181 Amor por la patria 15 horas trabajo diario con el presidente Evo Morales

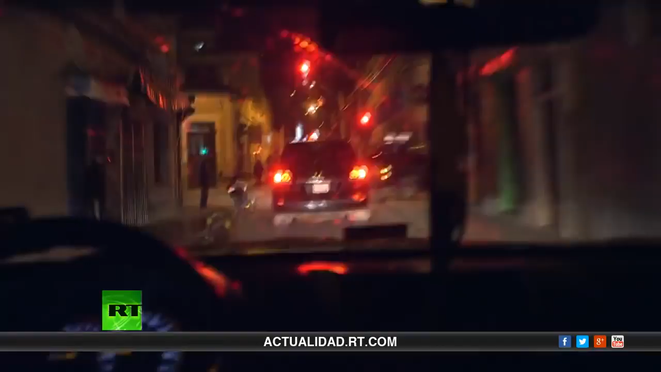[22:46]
Ya vamos en camino, pues. Ya son las 8 de la noche. Vamos en camino aquí mismo en Oruro, a la...